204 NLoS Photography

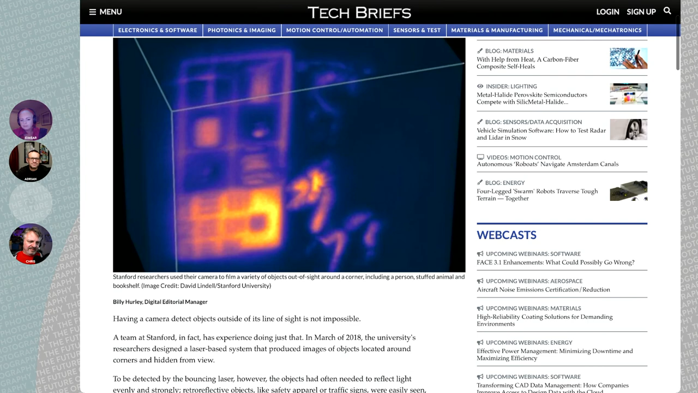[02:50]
So, you get, like, this is a shelf with some sculpture in there.